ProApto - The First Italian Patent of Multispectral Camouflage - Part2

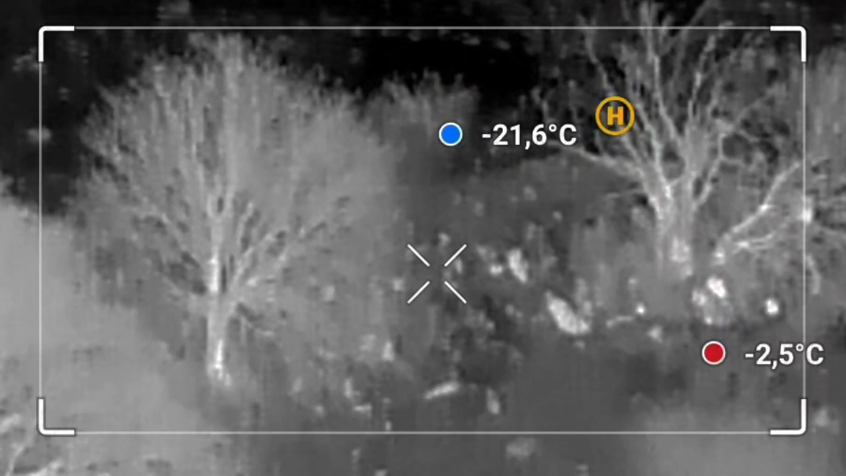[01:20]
On screen: max -2.5°C, min -21.6°C
ensuring they appear neither as the hottest nor the coldest point in the scene.